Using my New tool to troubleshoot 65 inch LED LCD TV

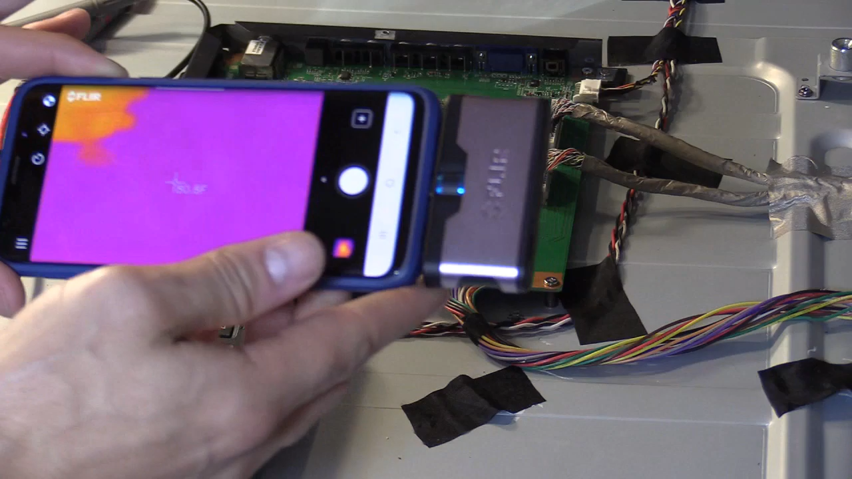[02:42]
Flur app and it's a free app and it tells you the temperature right there. I don't know if you can see that. It tells you the temperature right there.
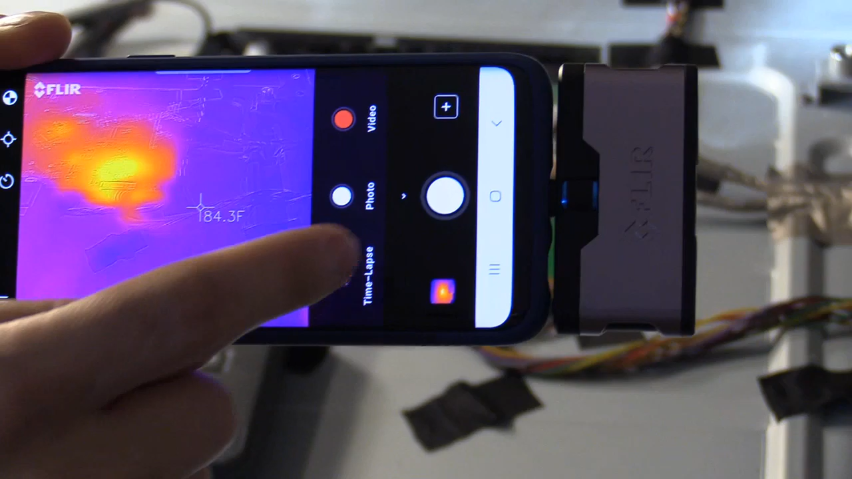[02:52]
And you click on this and you can do a photo, video, and you tap this right here to find out the temperature.
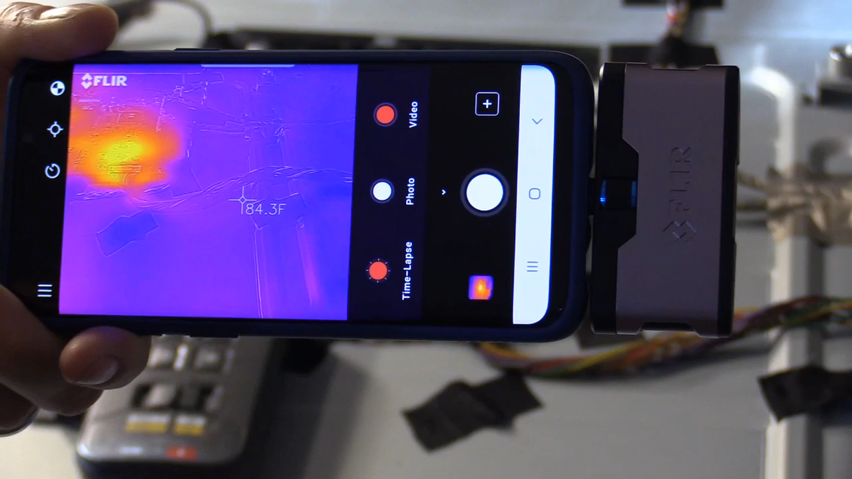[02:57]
On screen: spot 84.3°F
So right there on that side is 84 degrees.
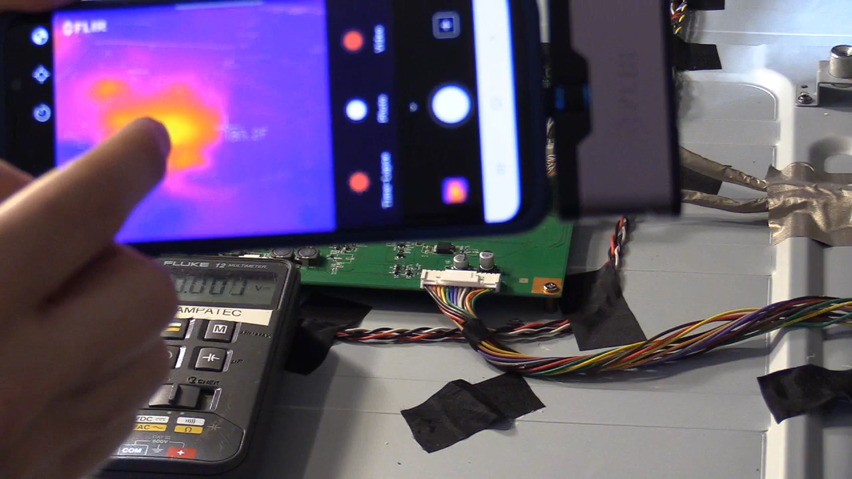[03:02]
And you can see that glowing part on the main logic board. That means it is a higher temperature. If it's glowing orange and yellow, of course it's going to be hotter than the purple. So the purple is 84 degrees Fahrenheit. You can change it to Celsius 2 in the settings. And then on the main logic board, the TV is not turned on by any means, but it is plugged in. Wow, look at that. And wow, this is cool. Look at that. It's reading
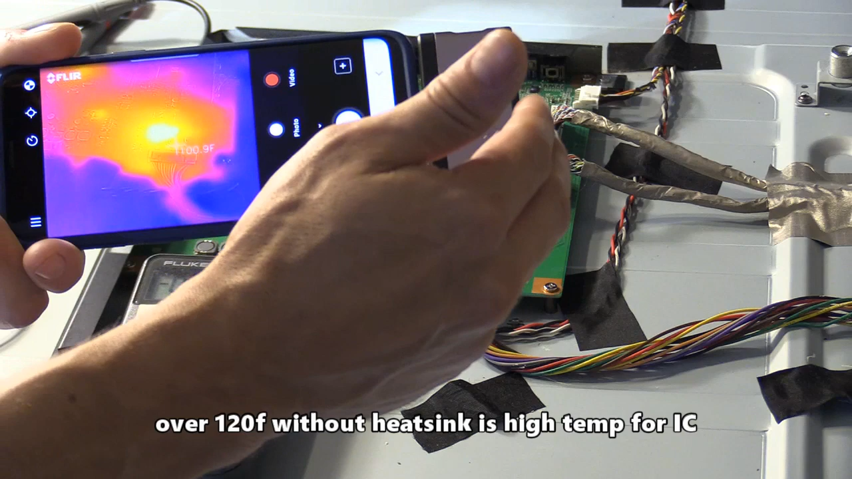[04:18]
150. 153 I got. And then over here, 96, 100. This is 95.
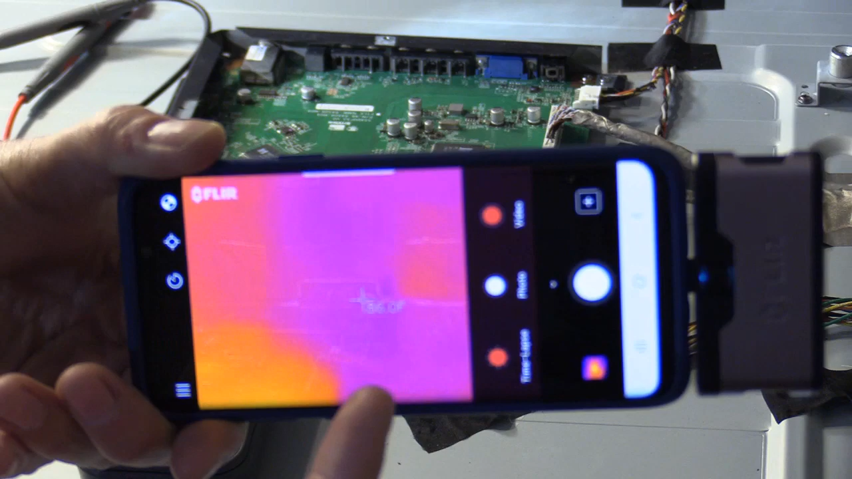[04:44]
This thing's awesome. I should have bought this a long time ago. Let's see if I can find any shorted parts there. This really helps big time. Now I know where to troubleshoot, you know, section. All right, let's go ahead and unplug the TV and troubleshoot.